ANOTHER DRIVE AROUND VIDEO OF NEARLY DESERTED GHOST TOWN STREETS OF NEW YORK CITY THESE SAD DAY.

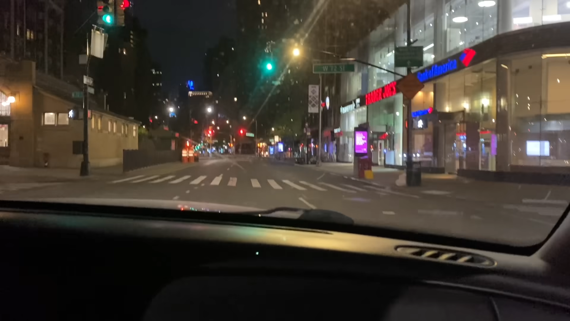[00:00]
Okay, everyone, this is week 8 of this emergency declaration we have here in New York City. I've done 3195 the Grand Conference, 23D22 order again, 12N.
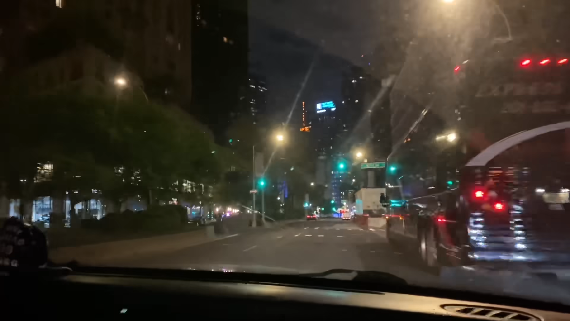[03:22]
Midtown area of Manhattan. There's another biker. Might be the same guy. Into the Midtown area of Manhattan. And we'll spin around Times Square and whatnot. This is Columbus Circle here. Right there.
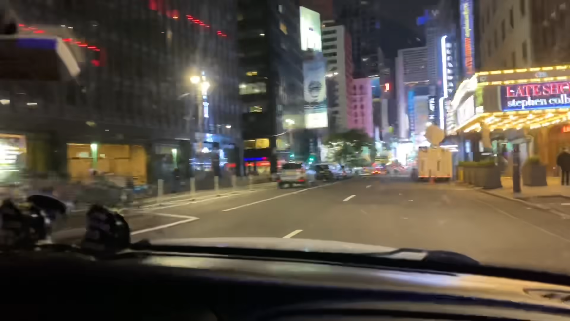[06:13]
No New Yorkers, no tourists, no nothing. Zero. Zilch. And as I've stated in my other videos, you'll see a police car strategically placed on every other third or fourth corner, sometimes even every other corner.
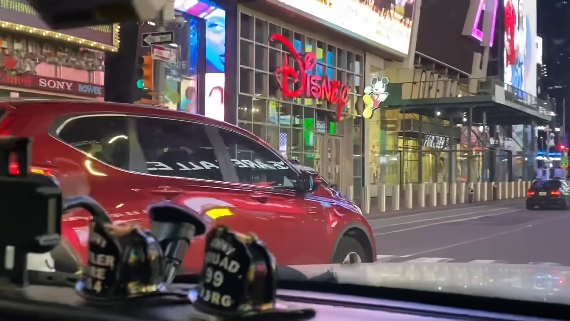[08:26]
Another police cruiser there. Tow trucks.
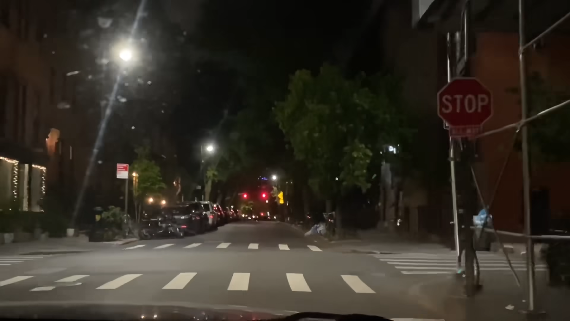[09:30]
We're down here, I guess this is the Village area of Manhattan. Doing a couple turns here and there, checking it out.
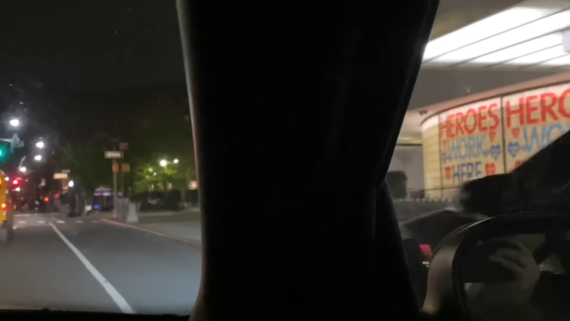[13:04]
Oh, look at that. There's one of the, hold on. One of the refrigeration trucks. Oh, geez.
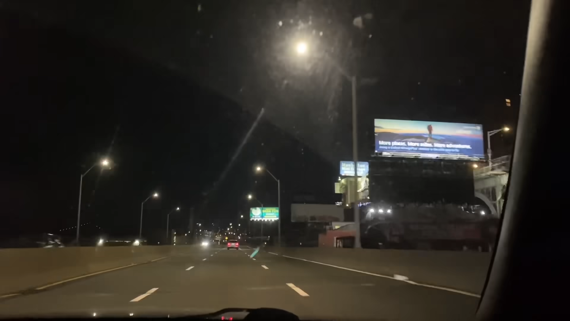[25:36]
Problem is, you win the lotto, you can't go nowhere. So we crossed over from the West Side Highway into the west side of the Bronx.
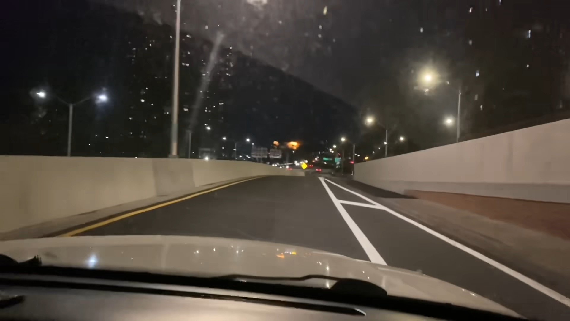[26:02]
We haven't done any driving around here. We're gonna check it out. See what goes on here at night. A little bit more traffic on this because this goes all the way up to the New England
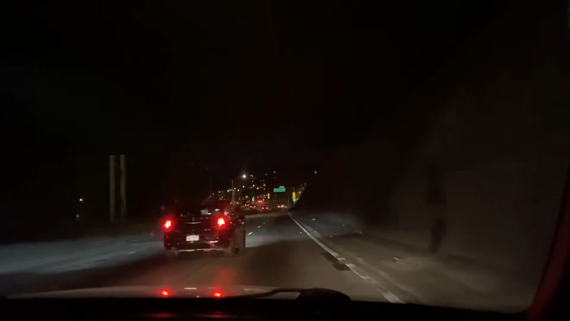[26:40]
So a lot of these people are interstate drivers. Go check out the Bronx.
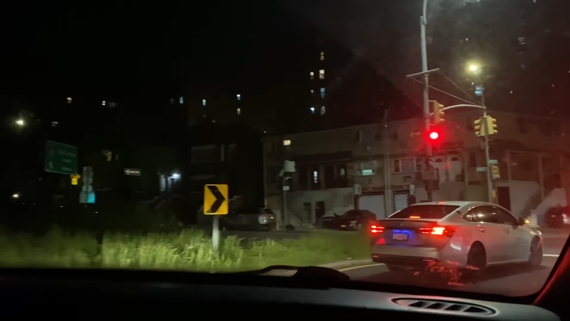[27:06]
All right, so as I said, we're in the Bronx taking a peek at what's going on up here.
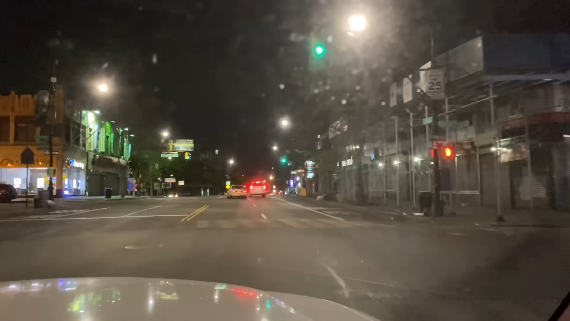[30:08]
Okay, so we're heading to the Fordham Road area. This is Fordham Road. Fordham, Fordham, you name it. They have a lot of high concentration volume of the virus in these outer boroughs. And as you can see, there's a lot of traffic going on, much more than in Manhattan. But this is the Grand Concourse, by the way.
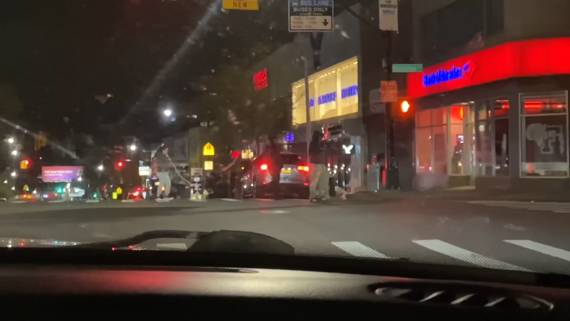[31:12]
Six feet. I'm gonna cross over to the other side of the Bronx and check that out for you guys. I'll just give you a little peek at that side. Look at all the cars here. One after another.
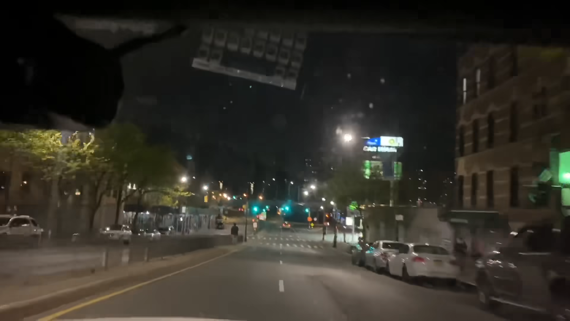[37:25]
So we're going to cross back into Manhattan. We're leaving the Bronx now, 149th Street. Crossing into the city now.